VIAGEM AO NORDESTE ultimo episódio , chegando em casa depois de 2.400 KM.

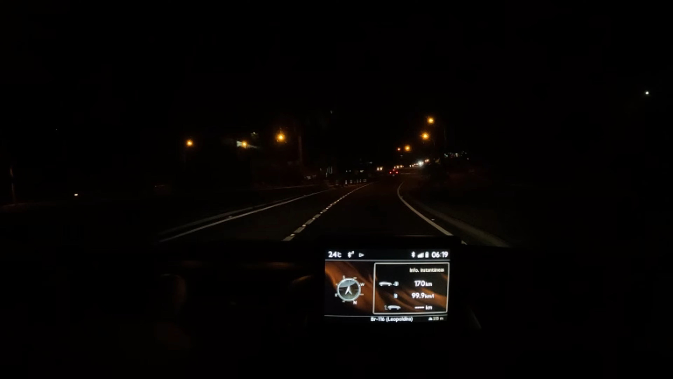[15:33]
Aqui é a Polícia Rodoviária Federal, à minha esquerda. Leopoldina, Minas Gerais, BR-116. Aí. Além Paraíba, pessoal, chegamos. Fazer aquela foto aqui, rápido aqui.
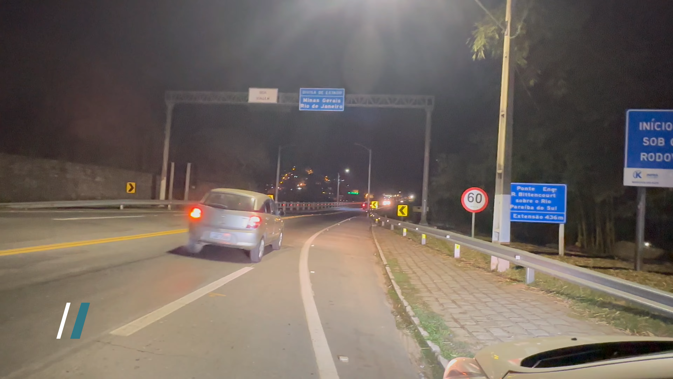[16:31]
Além Paraíba. Minas Gerais ficando para trás. Graças a Deus.
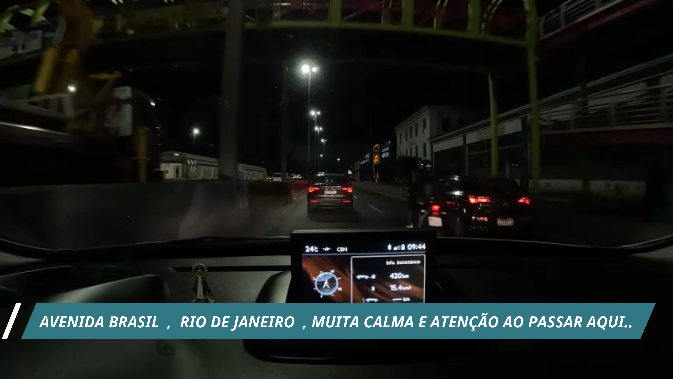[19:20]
Passando aqui na altura de Parada de Lucas,